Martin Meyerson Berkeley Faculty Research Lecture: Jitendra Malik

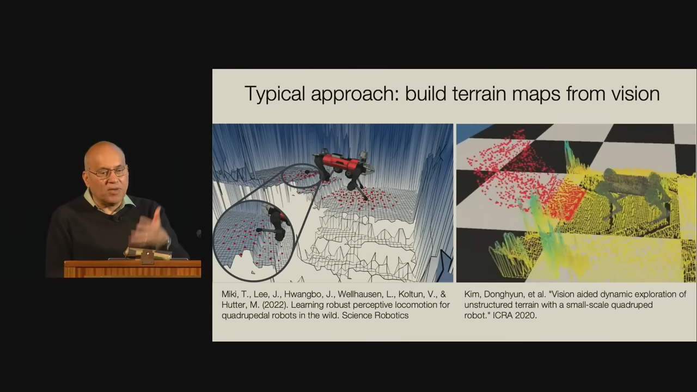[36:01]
It turns out that view is, is, suffers from the effect of noise. Because every time you estimate the camera, it's noisy. So, the resulting map is way too noisy.